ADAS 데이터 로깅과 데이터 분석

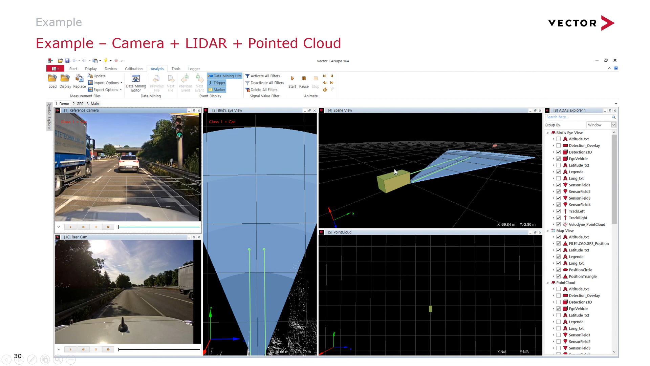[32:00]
그리고 이베올룩스에서 계측한 데이터들을 측면 위에서 본 그림 측면에서 본 그림을 표시를 했고 카메라 플러스 GPS 솔루션으로 영상 GPS 데이터 GPS 맵을 코디네이션 할 수 있는 솔루션을 예가 되겠습니다.
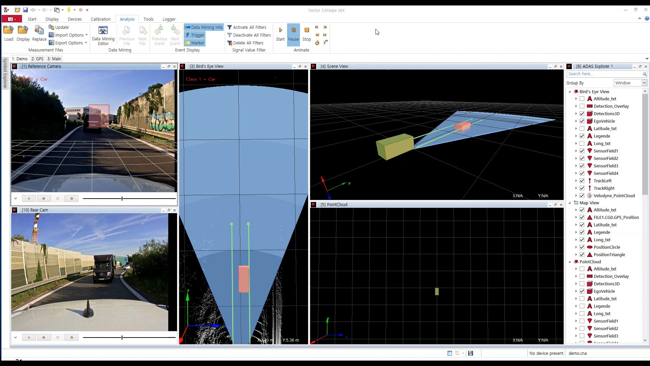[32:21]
제가 준비한 데모 시스템을 구동하겠습니다. 전방 카메라 후방 카메라입니다. 라이다에 나온 전방 데이터 현재 붉은색 분홍색으로 표시되어 있는 부분들이 오브젝트들을 디텍팅을 한 것입니다. 이 화면이 포인티드 클라우드라고 포인티드 클라우드 Y축에 대한 데이터 그 다음에 Z축 아마 이 축이 Z축일 겁니다.